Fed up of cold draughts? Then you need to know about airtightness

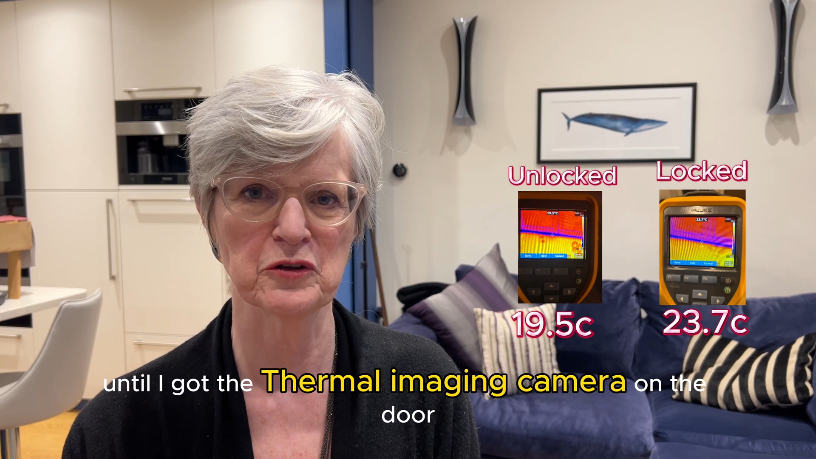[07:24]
the door that you can actually see a difference when you've turned the handle up so the locking mechanism has